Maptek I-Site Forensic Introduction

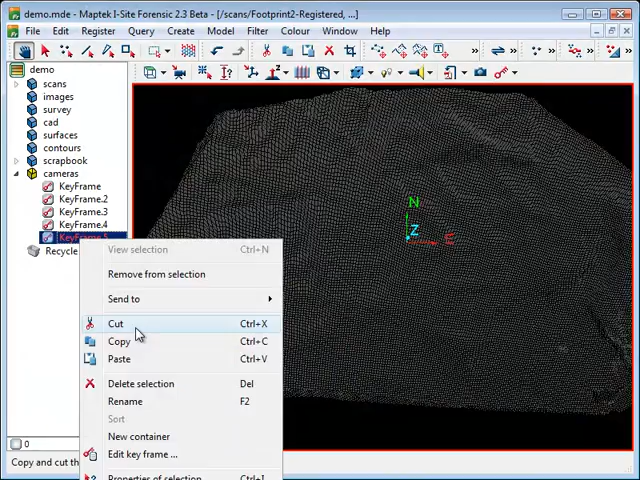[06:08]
And I'm going to go back to frame two. So I'm going to right click here. And I'm just going to go to edit keyframe.
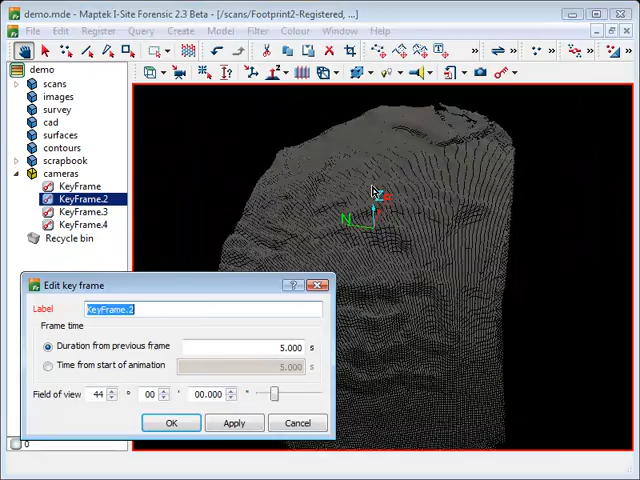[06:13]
And you can see the window here jumped into the view of that particular keyframe.
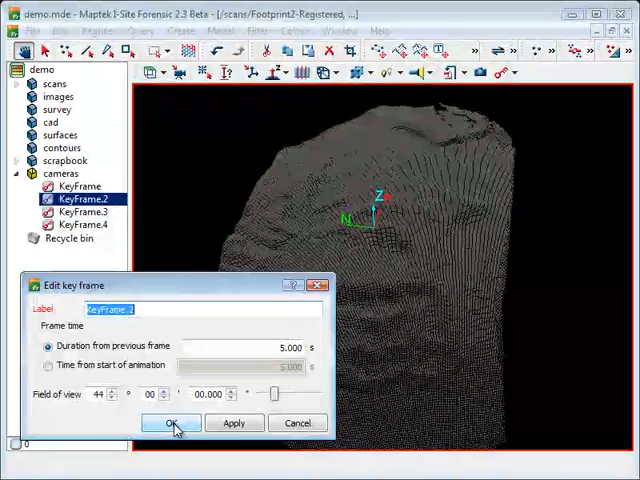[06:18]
Exactly how I keyed it. So if I want to change this now, let's say I want to do something drastic so we can see, I don't know, something crazy, just to show that it's changed.
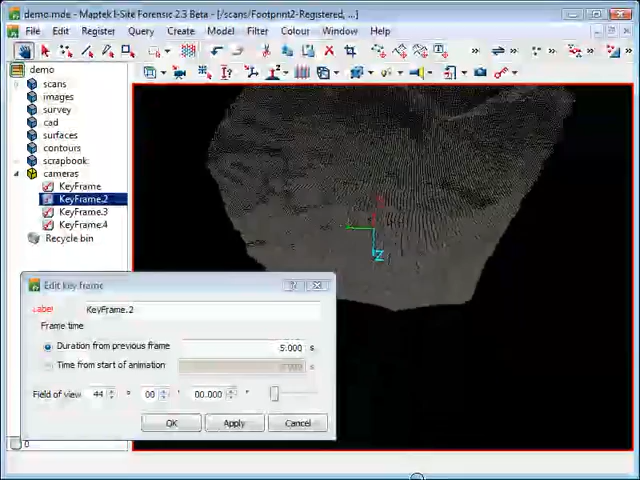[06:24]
I'm going to do this and then just hit OK.
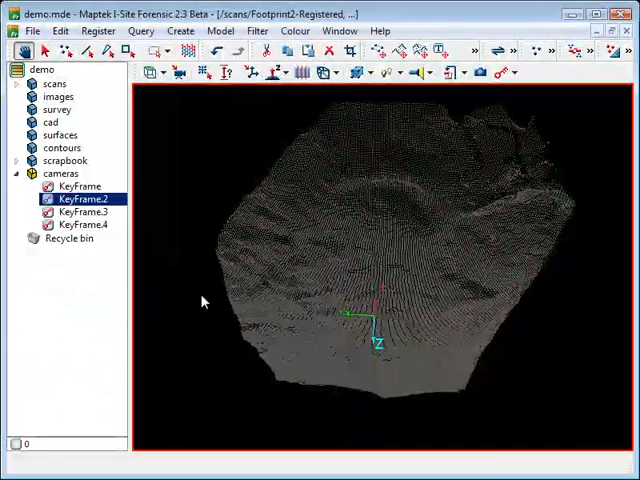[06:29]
So now when I go to edit this keyframe, it stays in place.
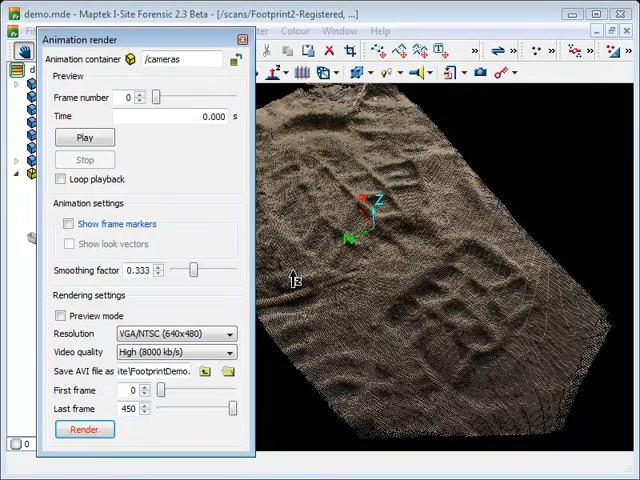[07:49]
Okay. So I've got the file here. I'm just going to press play and watch this go. And you can see I've got the render here, the point cloud. It looks quite nice. They've got a quite little nice rendering engine there.